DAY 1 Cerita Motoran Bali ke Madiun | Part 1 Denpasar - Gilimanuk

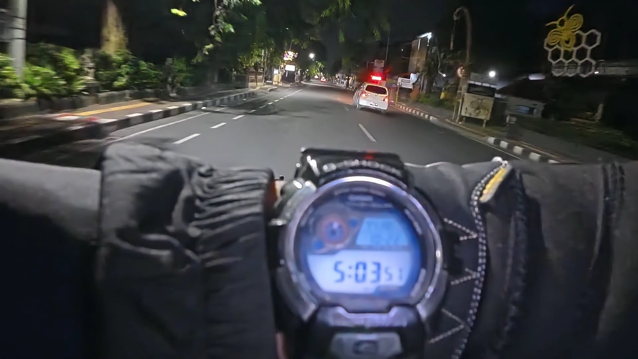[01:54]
Di jam 5.03 ya, waktu Indonesia bagian Denpasar Bali, Om Bro akan melakukan perjalanan dari Denpasar menuju ke Madiun.
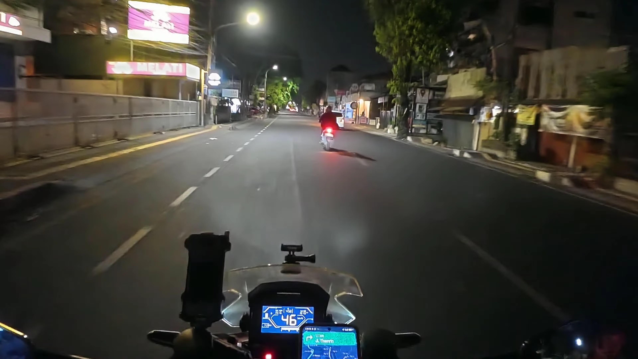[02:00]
Untuk jarak tempuhnya itu kurang lebih sekitar 530 km teman-teman.
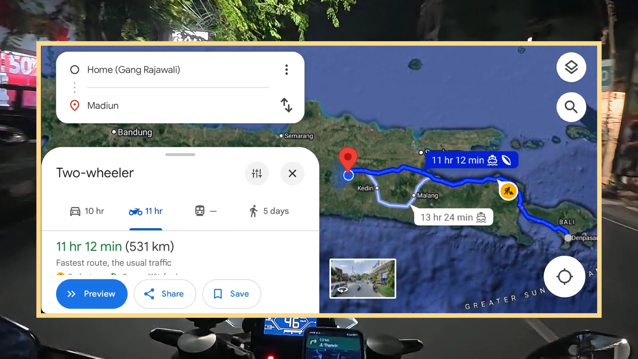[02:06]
Memakan waktu kurang lebih sekitar 12 jam menggunakan sepeda motor dari Denpasar menuju ke Madiun.
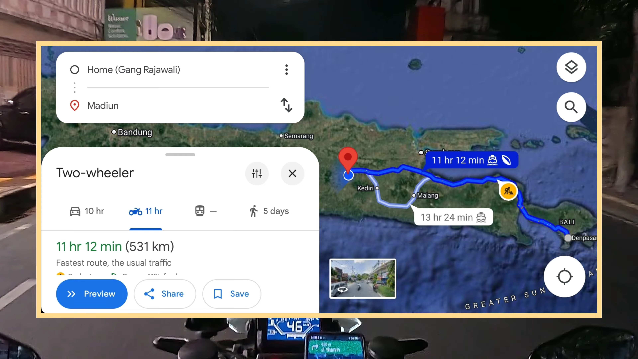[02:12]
Jadi ini adalah dalam rangka kita melakukan trip menuju ke Jawa Tengah, ke Magelang bersama Supermam, bersama si Gogo Bro. Kita akan lanjut dulu, tapi sebelum lanjut Om Bro mau doakan dulu semoga teman-teman semua tetap dalam keadaan sehat-sehat dan berbahagia selalu sekeluarga, oke?
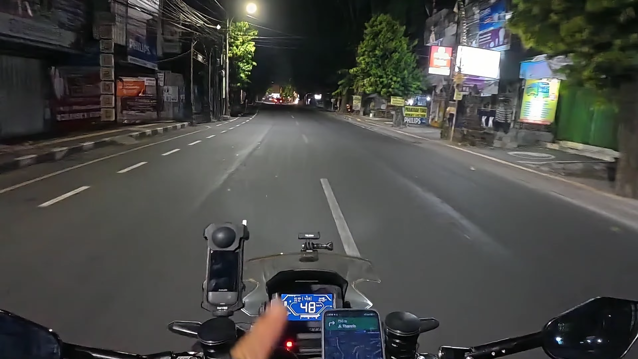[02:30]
Jadi saat ini kita sedang berada di Jalan Diponegoro. Kita start dari home base-nya Om Bro di seputaran kota Denpasar,
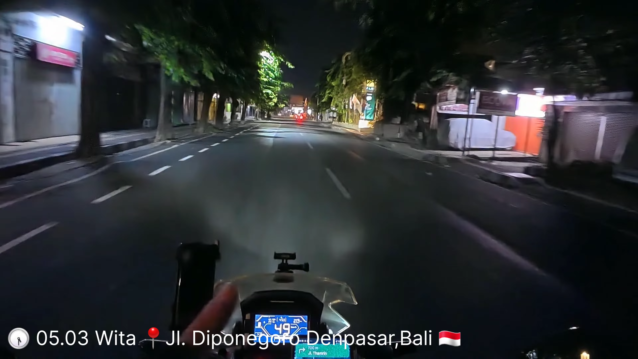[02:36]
dan kita akan lanjut dulu mengisi bensin si Gogo Bro, dan kita akan lanjut menuju ke tempat pemberhentian pertama, yaitu di rest area Rambut Siwi, teman-teman. Oke, kita akan lanjut dulu, nanti Om Bro akan rekamkan lagi footage perjalanannya.
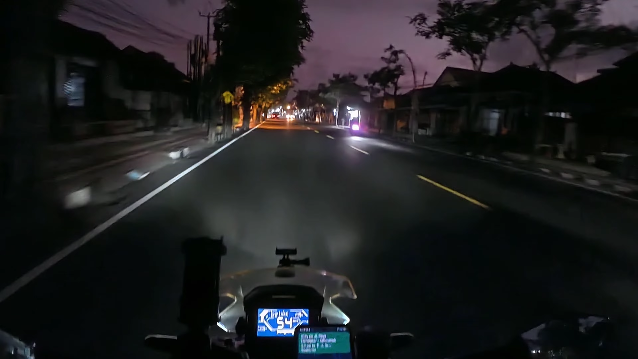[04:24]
Jadi seperti itu info dari Om Bro untuk teman-teman semuanya yang setia sudah mengikuti konten perjalanannya Om Bro bersama Supermam dan si Gogo Bro. Oke, kita akan lanjut dulu. Nanti kalau sudah agak terang, Om Bro akan rekamkan lagi footage perjalanan kita. Saat ini kita sedang berada di Jalan Raya Kapal menuju ke jalur lintas Jalan Denpasar Gilimanuk. Ini sudah jalur Denpasar Gilimanuk sih, ada jalan nasional, udah kuning garisnya. Dan kita akan lanjut dulu perjalanannya, teman-teman. Saat ini kita sudah berada di jalur lintas